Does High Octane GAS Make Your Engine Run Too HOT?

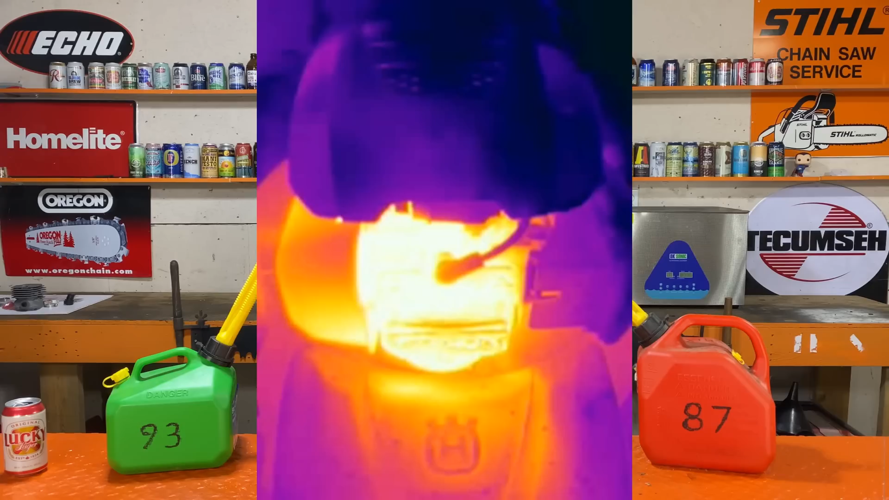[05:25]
So you can see it's still fluctuating up and down a little bit there.